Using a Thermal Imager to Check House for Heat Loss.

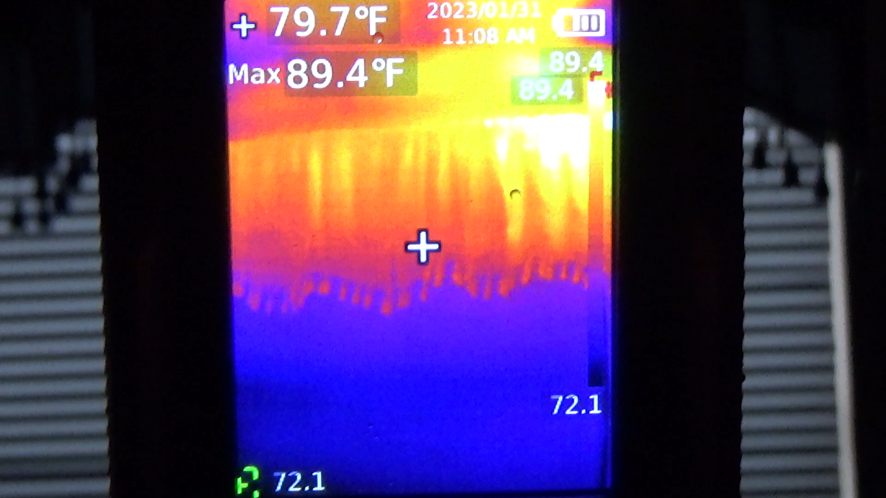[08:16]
On screen: spot 79.7°F, max 89.4°F
The rest of it doesn't look too bad.
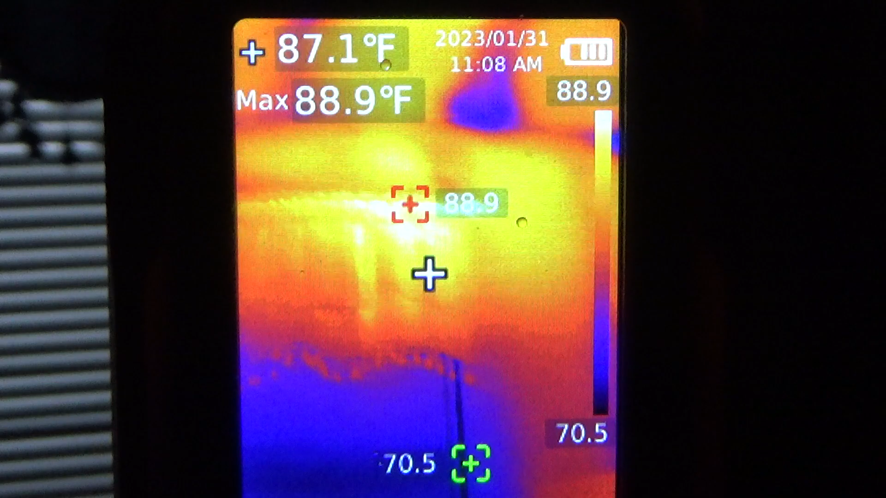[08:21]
On screen: spot 87.1°F, max 88.9°F
Again, there's the ceiling. See where, where it's not insulated the best. Let's try another son's room.
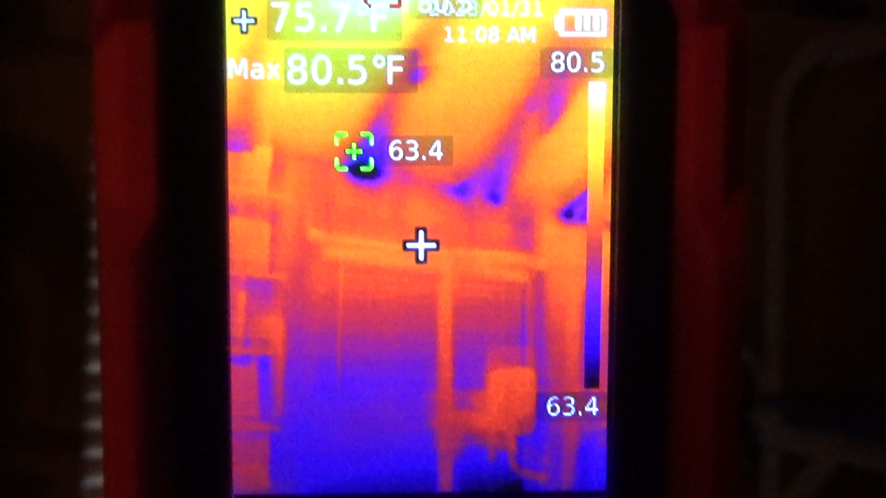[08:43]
On screen: spot 75.7°F, max 80.5°F
Doesn't look bad. The ceiling, the ceiling part looks worse than the window does to me.
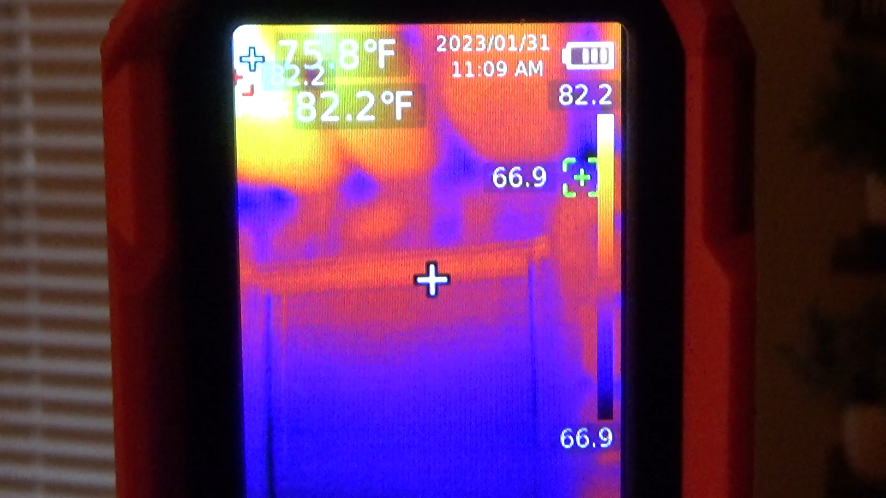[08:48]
On screen: max 82.2°F
But you can see right along that lower edge is where you get most of your,
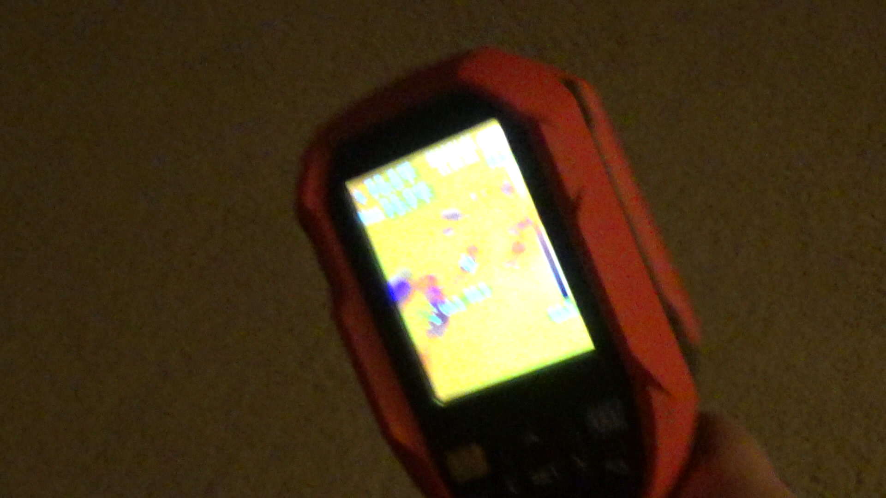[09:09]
I mostly use it for automotive. But, oh, look at that.
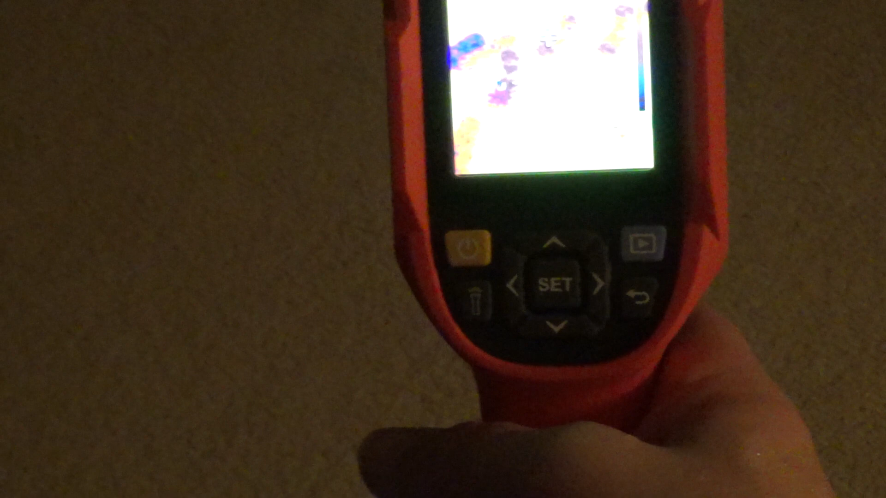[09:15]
You can see my foot, footsteps. You can't see them with the regular camera.
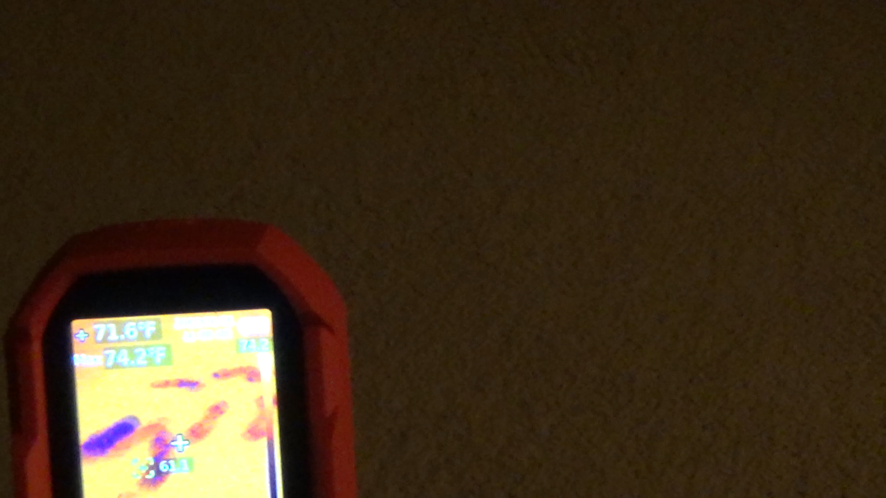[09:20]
But you can sure see the difference where I walked across the carpet. Well, that looks, that looks rough, doesn't it? That's funny. Look at that.
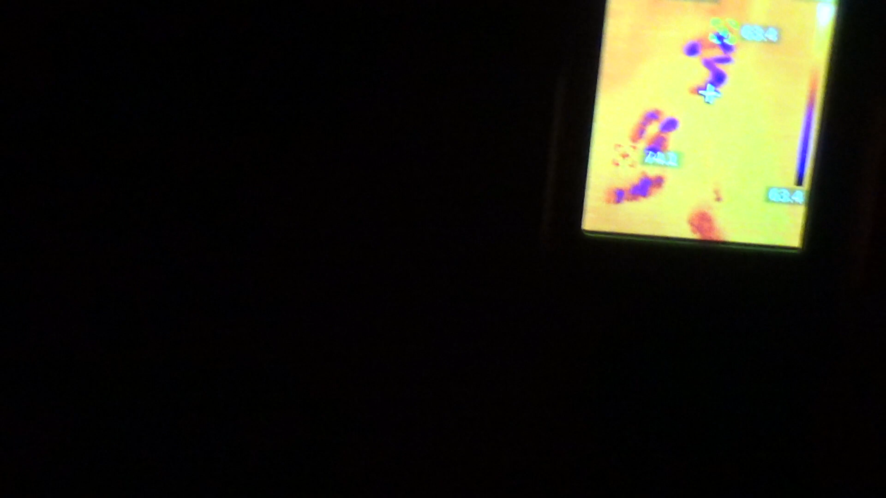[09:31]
Oh, I guess you can even see that, can't you?
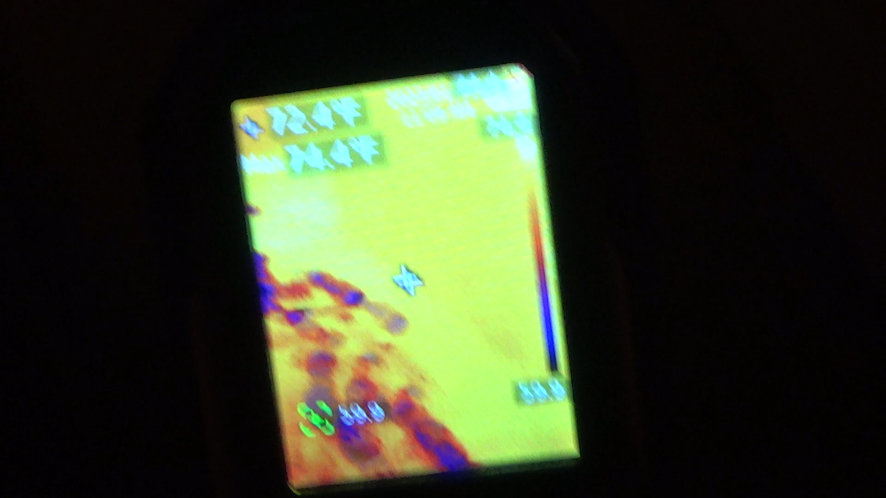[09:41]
Let me show you again. That's my footsteps from going from outside the house to inside.
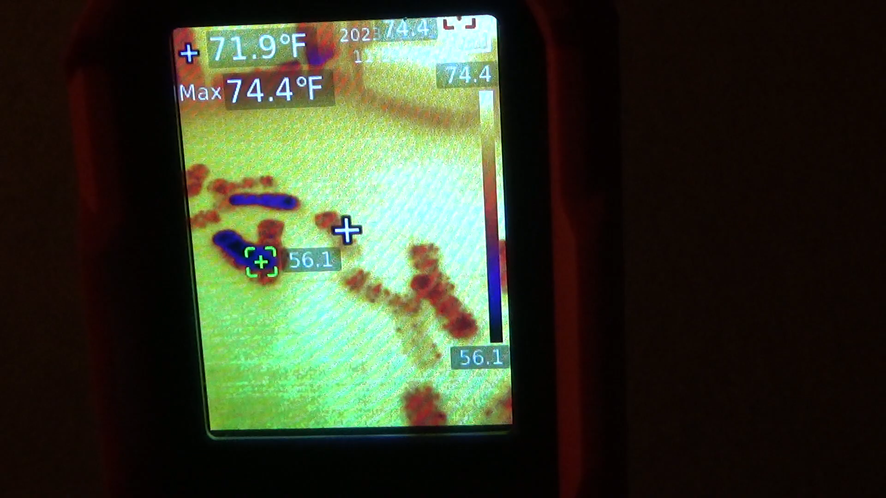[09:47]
On screen: spot 71.9°F, max 74.4°F
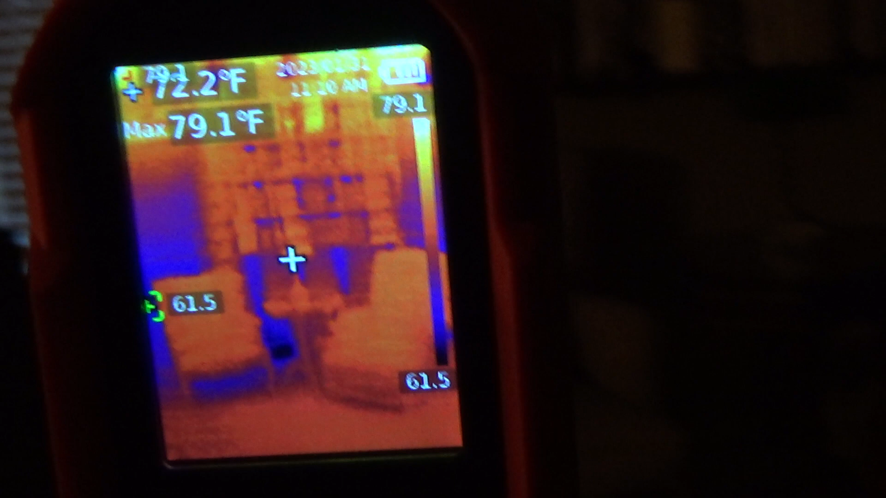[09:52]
On screen: spot 72.2°F, max 79.1°F
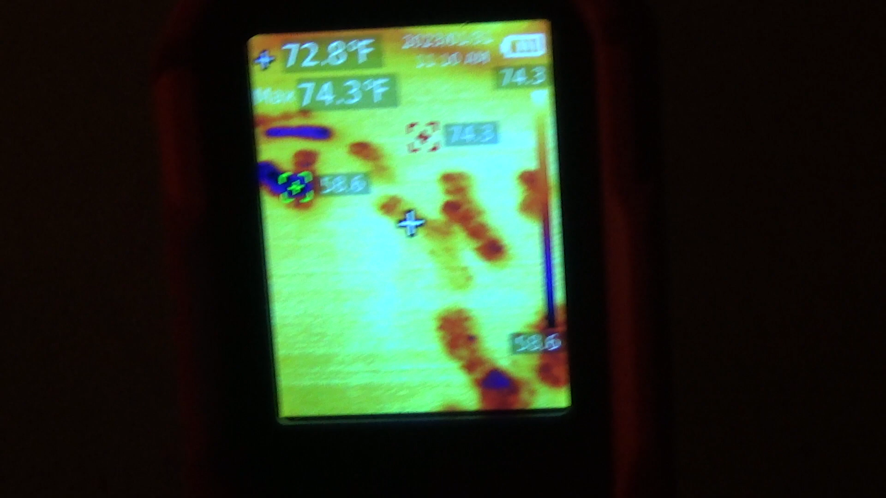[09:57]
On screen: spot 72.8°F, max 74.3°F
Yeah, I mainly use this for automotive work, but it comes in handy for a lot of stuff.